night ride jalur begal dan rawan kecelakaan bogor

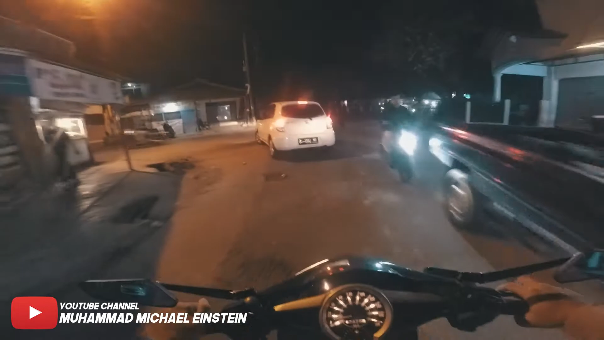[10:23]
Nih, mobil muter-muteran, anjing kocak. Salah jalan kayaknya. Apaan?
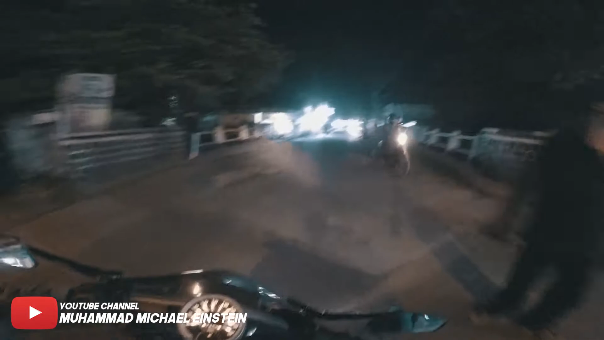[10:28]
Mobil mau kemana? Iya, salah jalan itu kayaknya. Nih, kita lewat sini nih.
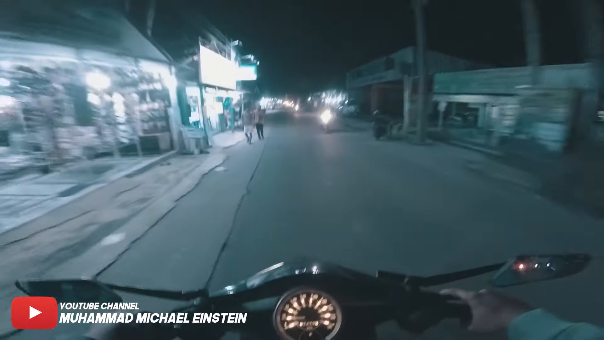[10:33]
Lewat ke arah Pasar Ciampea. Serem bego jalan sini tuh. Sepi. Jadi tuh konon katanya, anjing konon katanya, boy. Enggak, jadi banyak cerita-cerita dulu ya, dulu. Enggak tahu sekarang mah udah jarang sih. Jadi dulu tuh ini tuh sarangnya jalur begal, anjir.
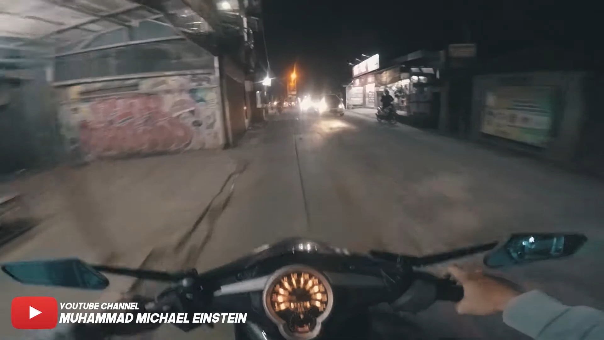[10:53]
Serem. Katanya mah sering ada begal. Maksudnya kalau lewat situ banyak orang yang dibegal, anjir. Benar enggak, Sa? Apa? Dulu tuh ini serem banyak begal ya. Katanya ya. Apa yang di sini sama yang di turunan pasar kan? Iya. Iya, itu tuh yang ke arah Ranca. Yang ke arah Ranca Bungur kan? Yang ada jembatan kan?
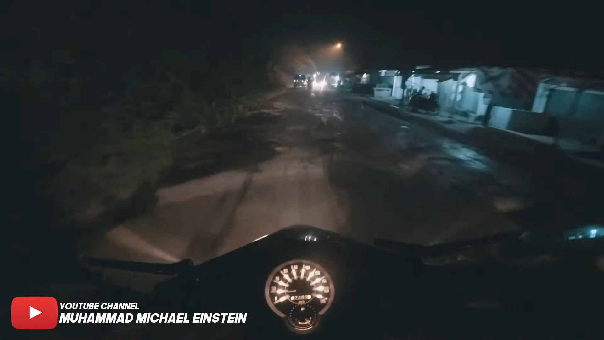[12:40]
Bannya kurang angin juga nih kayaknya, jadi enak gitu, gak kerasa tuh. Cuman enjot-enjotan aja, gak jeldak-jeldug. Nah, ini nih jalannya serem nih, udah kita udah mulai. Lu lihat aja deh, jalannya sepi aja. Segini tuh jalannya sepi tuh. Lu lihat tuh, paling cuman angkot kayak gak nyampe jam 10 kayak udah hilang angkot anjir. Tuh, serem jalannya. Wih, ada yang jualan ikan.
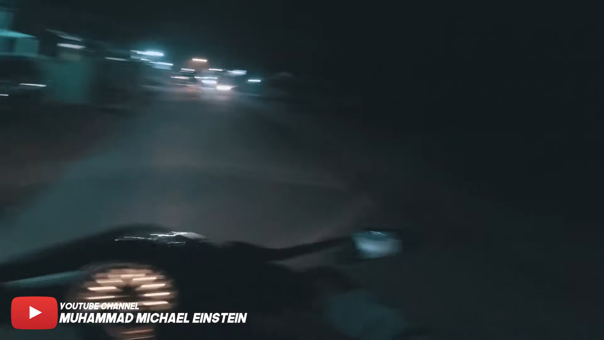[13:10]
Tuh, lihat tuh, gelap anjing kanan. Emang sih banyak rumah orang, cuman serem. Sa, kalau yang depan gang kamu buka nggak? Tahu. Itu kan enak juga. Oh iya. Iya. Itu apa tuh? Tahu. Mahal nggak ya? Tahu deh. Tempatnya sih kayak mahal.
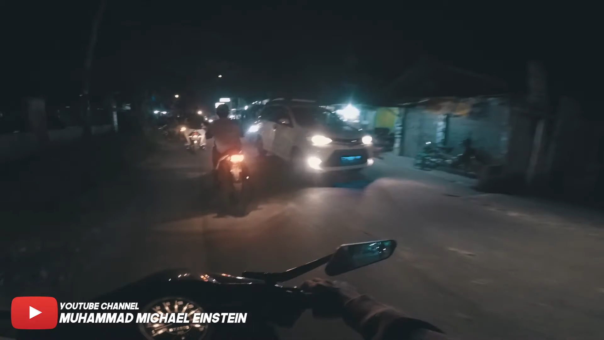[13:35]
Tapi wanginya loh. Enak ya? Iya. Apa nyoba mau? Boleh. Kalau masih di bawah 20.000 ayo deh. Ya udah. Kita makan bakso dulu aja. Nih nanti gua stop dulu. Muter balik tuh baksonya di belakang.
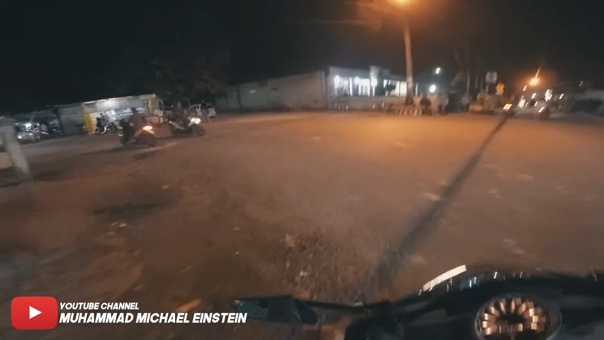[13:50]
Yang gua bingungin tuh di sini tuh rawan begal, tapi di sini dekat polsek anjing. Tuh lihat tuh. Polsek. Kan kocak ya. Tempat rame tapi masih ada begal. Ini kita nggak bakso dulu ya. Mungkin gua stop dulu, nanti kita lanjut lagi.